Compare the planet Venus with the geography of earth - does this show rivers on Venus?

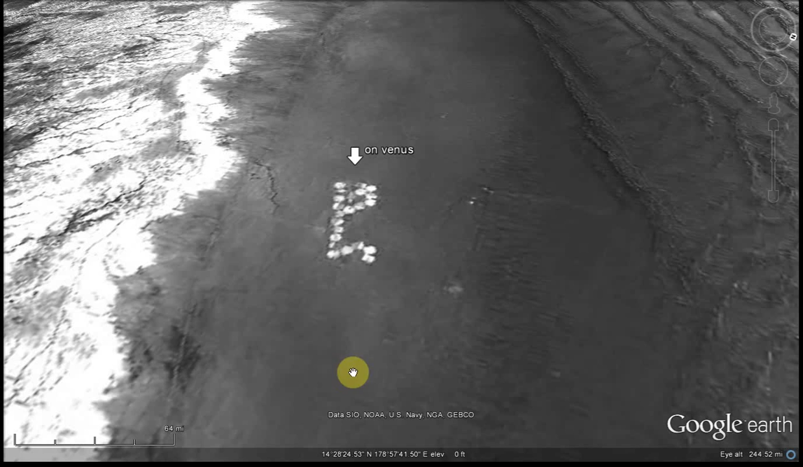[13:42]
out here in this vast which I believe this is water there are these round objects
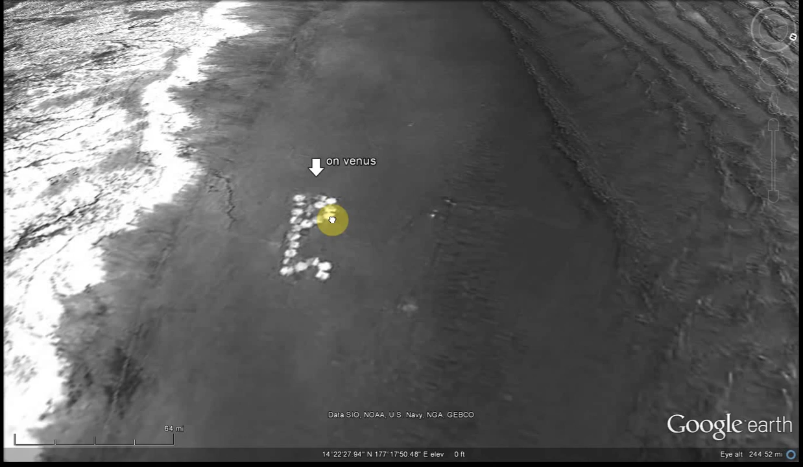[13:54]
which at first appear to me like how they do some of the farming on the fields is around section so that they can use their tractors in a circle instead of going back and forth into a square
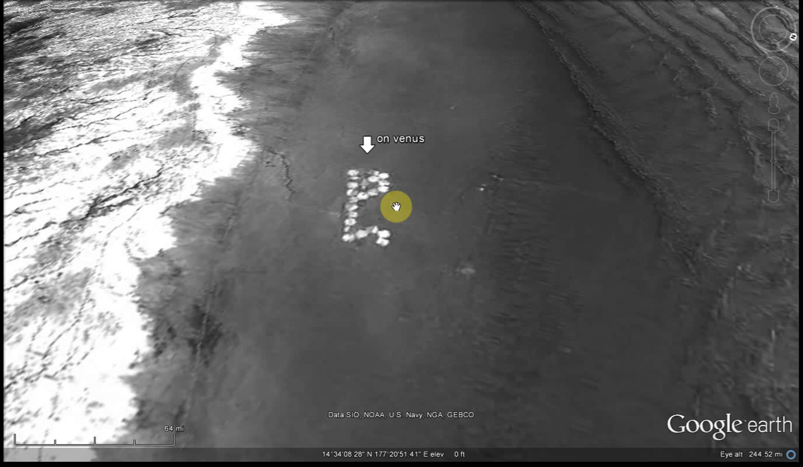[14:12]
or a rectangle field but
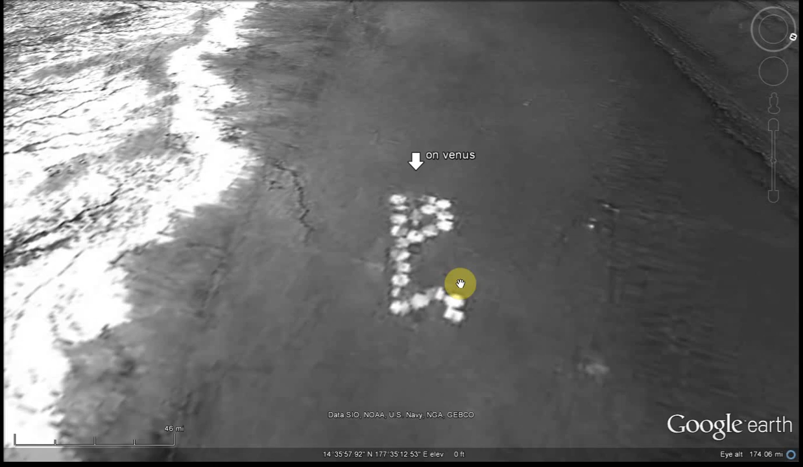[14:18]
it's pretty interesting that these are lined up in a pattern that